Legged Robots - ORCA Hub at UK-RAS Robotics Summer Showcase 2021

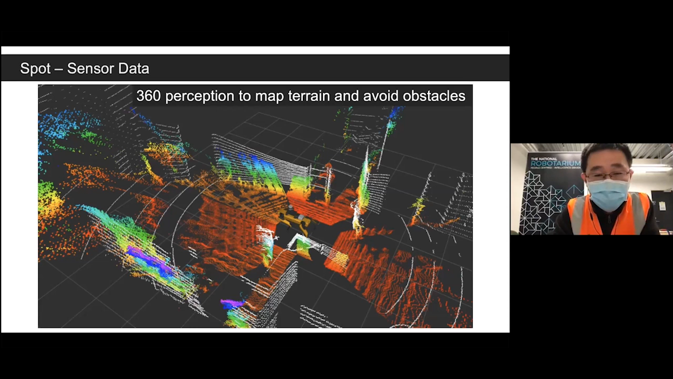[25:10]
ladder so using all this we can have a 360 perception to helping the robot to understand the terrain and also avoid obstacles so we are also using the point cloud to build the map i'm going to show a case later so in terms of the control of the sport so there's different ways we can using the controller coming from the robots and very intuitively control it so one of the very interesting and useful
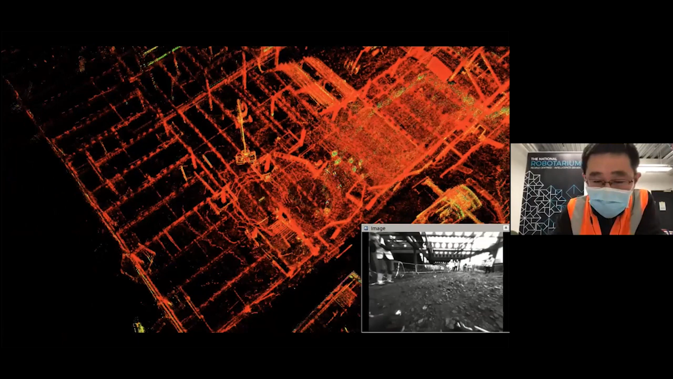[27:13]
help us to understand the construction process and also the dimensional checking and which we can use them to optimize the construction process
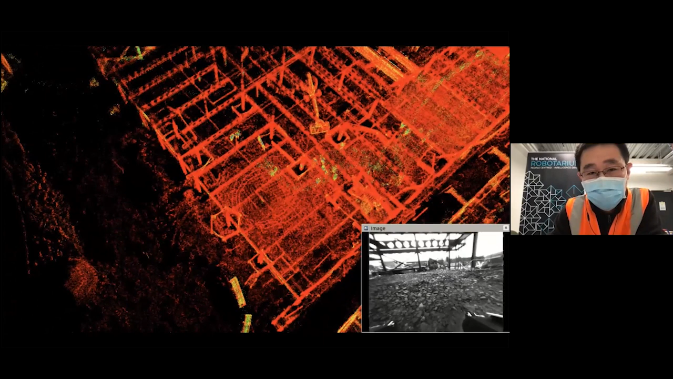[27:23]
and reduce the amount of what we work but meanwhile and there's also more and more applications and user cases as gabriel mentioned already so especially looking at how to using the small robots for
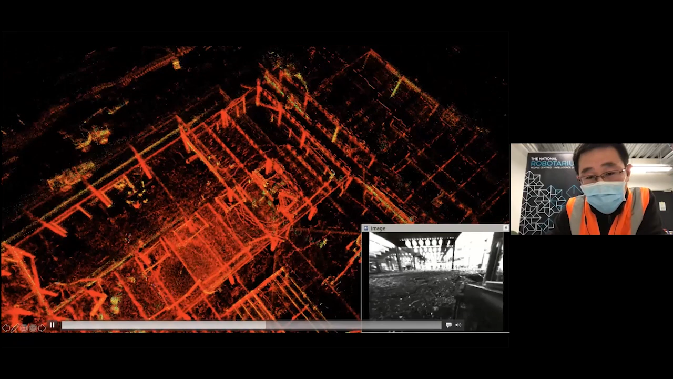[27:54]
sectors but construction is the one we are looking at so while the robots move around you can see this small here and we're scanning all these construction frames and autonomously using the robots and you can see all the point clouds reconstructed and so once we roughly finish we can instantly getting a very nice 3d map of the environment so which looks like oh sorry so which looks like this okay
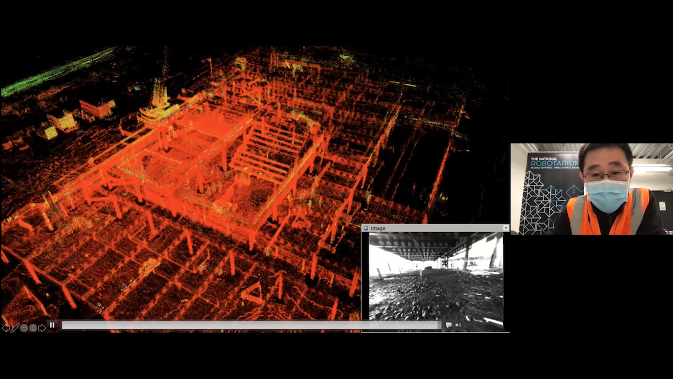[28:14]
so and and if you mean we can see more the details and very nicely of the structure then we can use them to measure the dimensions and help understand the process
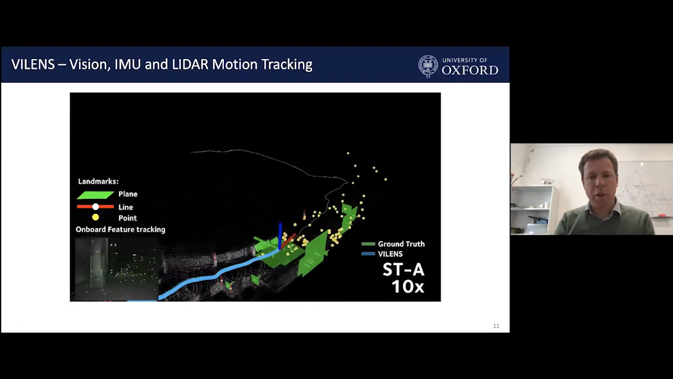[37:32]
accurate estimate of the motion of the robot this blue line being overlaid on the ground truth um and then having got this very accurate motion estimate then you can use that to build large-scale maps um so that was something that sen mentioned but here illustrating it going to very large scales where you see these green flashes which correspond to recognizing that you've been in that place before and that allows you to deform or to twist the map so as to keep it consistent so that you can create something that's going to be
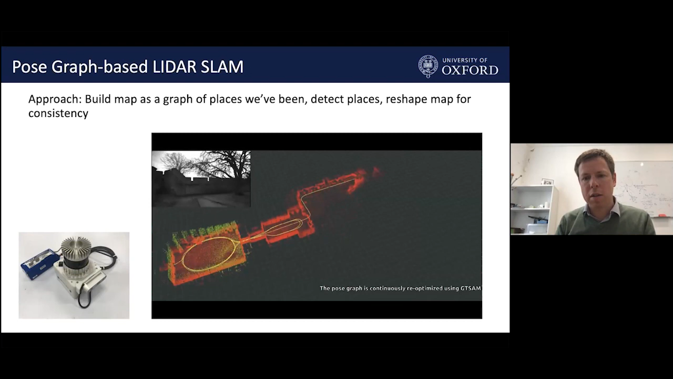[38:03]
architecturally consistent allowing you to do things like um bring it into a cad program and to measure deviations from the intended
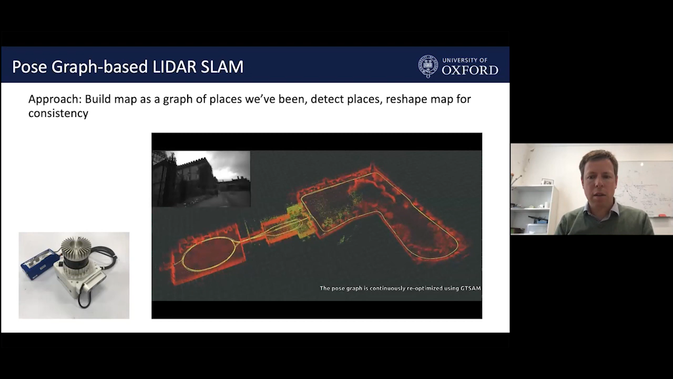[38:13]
uh reconstruction so this is about 400 meters by 400 meters being scanned and this is by the handheld system but the same kind of capability as possible with the legged robots um and then you can
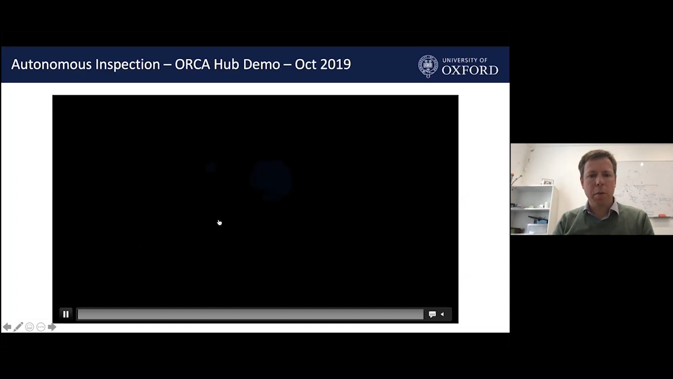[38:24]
start building that into applications so this is a deployment we did as part of the orca project and an earlier version of the animal and its job was to navigate between all of these markers that you see illustrated in this point cloud map instead of the teach and repeat approach that sen
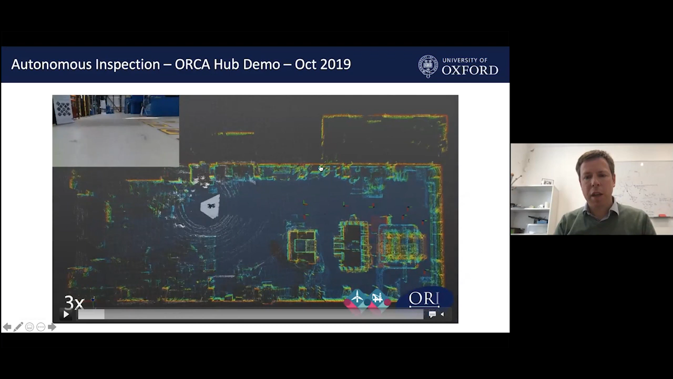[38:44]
illustrated our approaches is lidar based so here we're using a full-scale map of the facility and using that to um to position ourselves within and effectively the robot is is going from point to point and using its onboard sensors to cap measurement capture
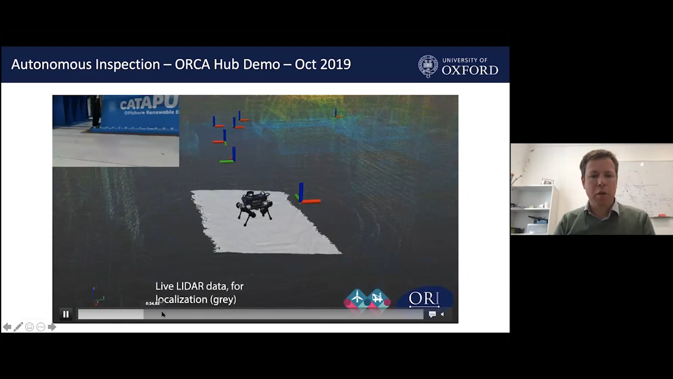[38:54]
imagery so for example here it's stopping to use its camera to capture a piece of uh photograph of a um a piece of plant equipment and again moving
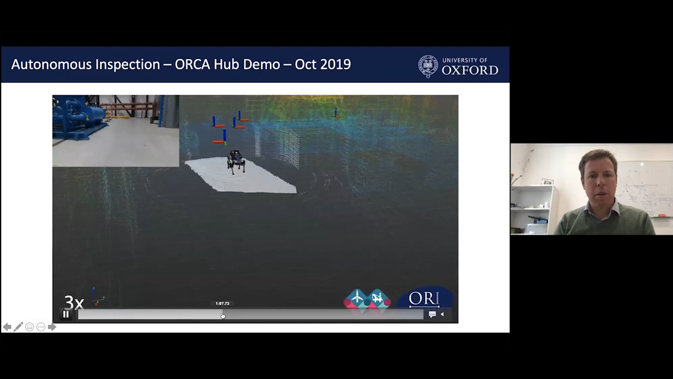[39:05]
on in the same kind of guise so here here uh you can see it's stopping and it's uh using its
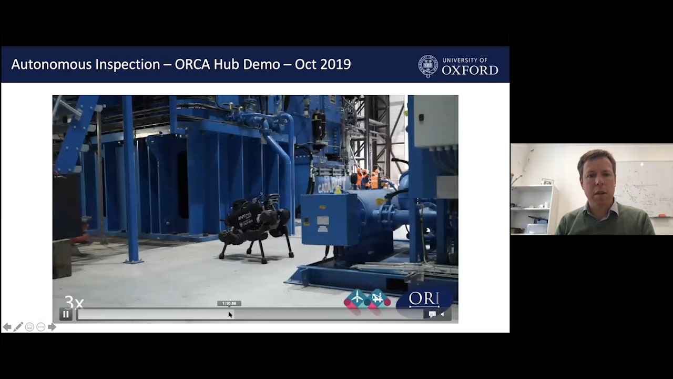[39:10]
camera to capture a dial reading and so on so this this is having built these maps laying out a mission either in teach and repeat mode as sen was talking about
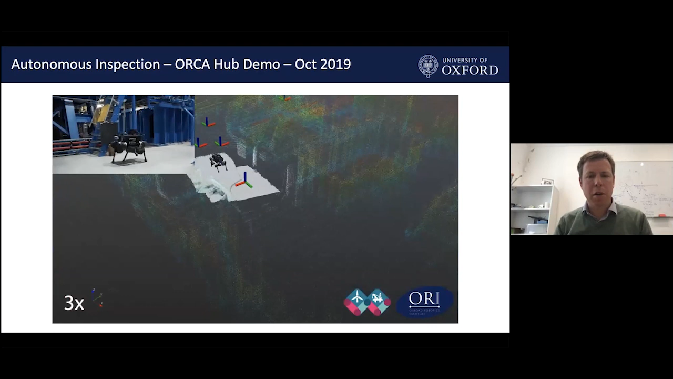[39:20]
or uh simply a series of autonomous waypoints and and then the robot can autonomously navigate to them from start to finish and return home at the end um
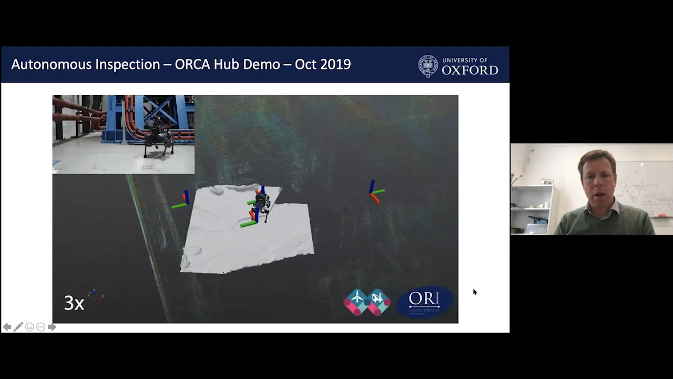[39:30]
then in more unexplored environments we've been working with createc to do um exploration blaze based mapping so